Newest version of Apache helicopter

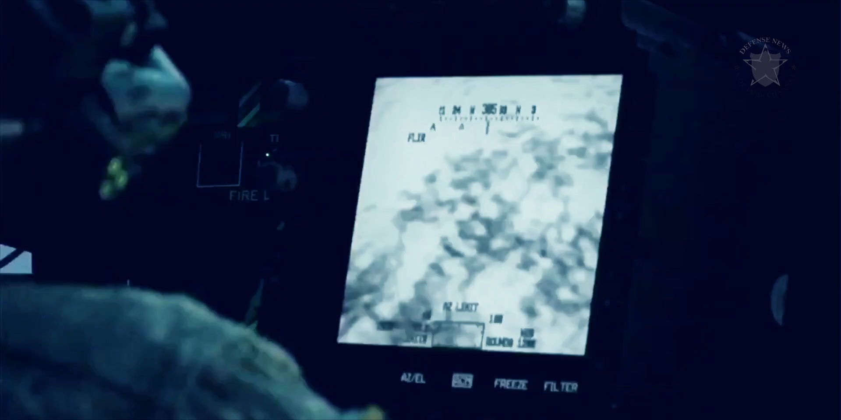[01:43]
It fills in critical details about the target and area around it that we didn't previously have, minimizing the risks of an engagement.